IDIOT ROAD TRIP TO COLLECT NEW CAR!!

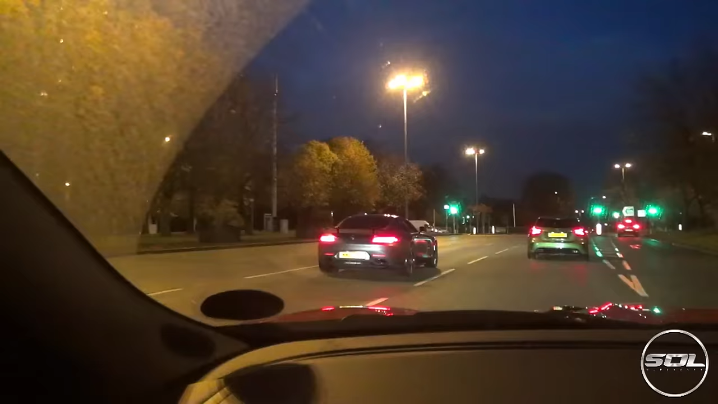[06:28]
don't know why it's doing this but it's a cool it's a cool look
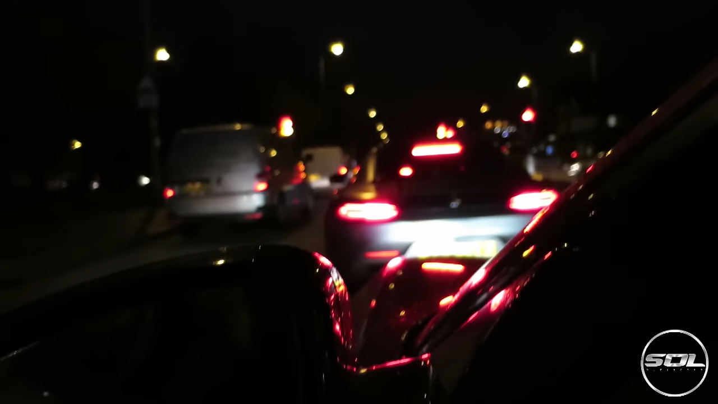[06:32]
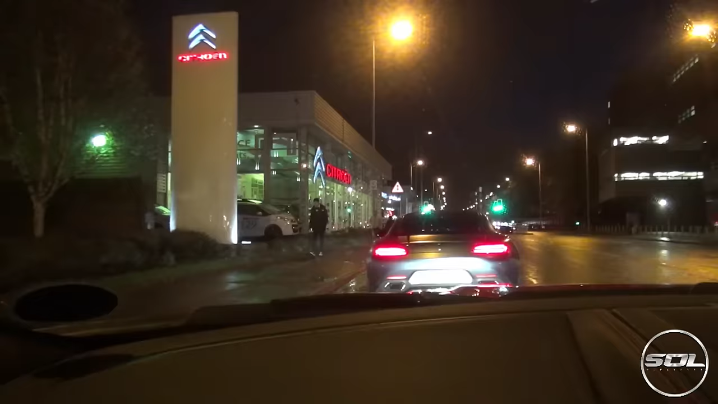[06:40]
citron could it be that's the one he's getting a citron cactus oh i
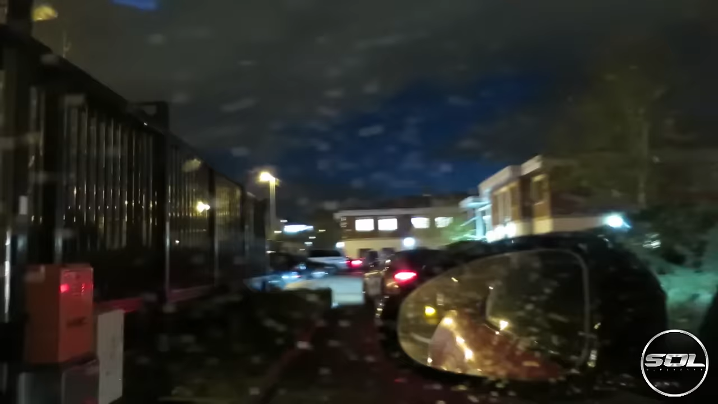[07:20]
oh hold on a minute i can see a bus at the end with the number plate tge